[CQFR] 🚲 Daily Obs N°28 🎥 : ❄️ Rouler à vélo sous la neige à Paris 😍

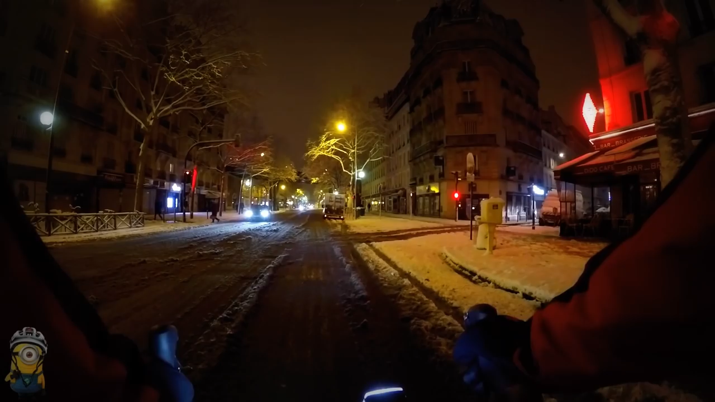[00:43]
officiel il y a moins de voitures qu'à la journée sans voiture ah bah non aller chercher la pipiste mais alors là ça va être casse gueule là où est ce qu'elle est où est ce qu'elle est la pipiste elle est où la pipiste ah puis on n'est pas emmerdés par les bus ils ont supprimé je pense que je vais ramener une belle moyenne là il me crache sa neige du toisseau voilà vas-y vas-y sagouin comme c'est beau délice pour les pupilles regarde ces vélos c'est magnifique même les scooters sont beaux et look en prison ah elle sent pas bon des fesses ça pique à soi